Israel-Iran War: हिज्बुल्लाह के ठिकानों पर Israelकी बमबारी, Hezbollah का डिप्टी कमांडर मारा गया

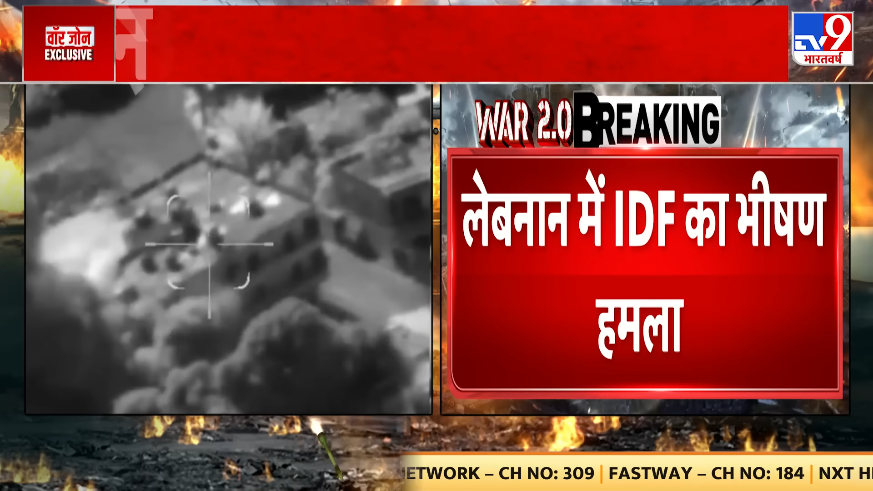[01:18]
تو لیبنان میں لگاتار آئی ڈیف کی کاروائی جاری ہے یہ تصویریں سامنے آئی ہیں اس حملے کی فریش اٹائک کی درجنوں ملٹری بیلڈنگز کو سٹرائک کیا گیا حملہ کیا گیا اور ان کو دھست کیا گیا